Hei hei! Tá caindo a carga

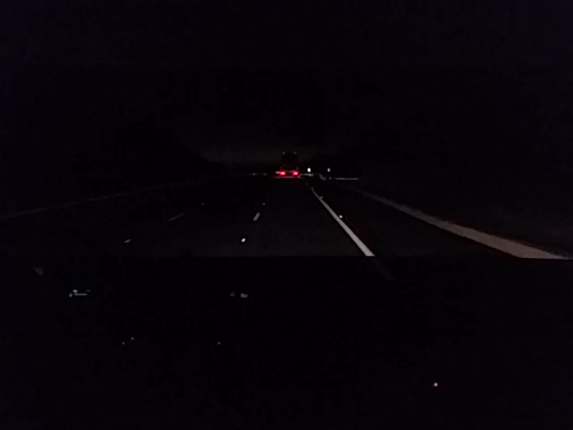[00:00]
Boa noite pessoal, 19 horas e 55 minutos, dia 28 de outubro de 2014, 18 graus, estamos aqui no trecho novo do Rua do Anel, na divisa de Ribeirão Pires com o Suzano, como vocês podem ver ainda não tem iluminação, tá muito escuro, a pista é boa, mas tá muito escuro, a sinalização ainda tá meio precária ainda,